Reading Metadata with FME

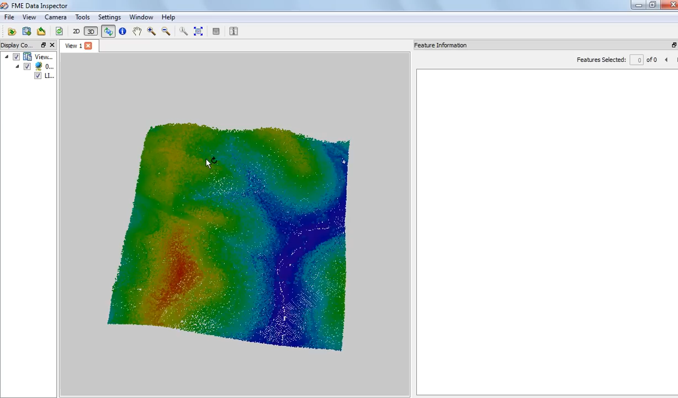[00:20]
And you can see that it is, in fact, 3D data. And if we zoom in here, I can click on an individual point,
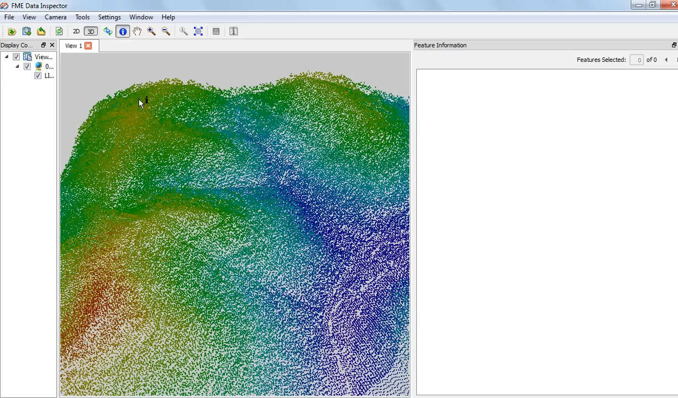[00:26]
and you can see the XY coordinates at that point. Now, the trick here is if you drag a box around an area, then you see the statistics associated with the entire data set. So you have things like file creation date, generating software, and even a project ID, and, of course, the coordinate system. So all this information can be used in, let's say, if we were going to generate a metadata record for that data set.
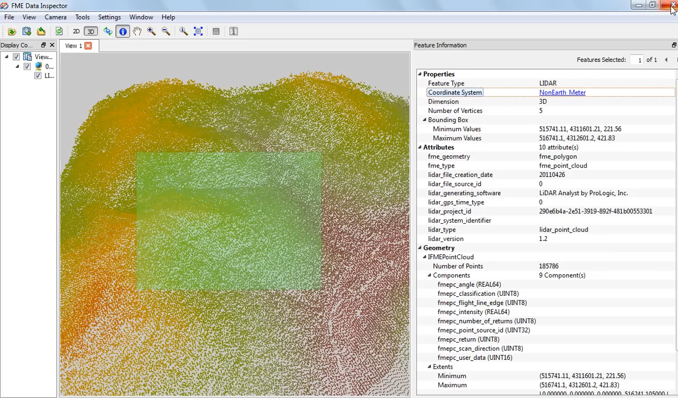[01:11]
And this goes, this is the same for raster data, vector data. There's a lot of background information that you might not normally see in a typical viewing application.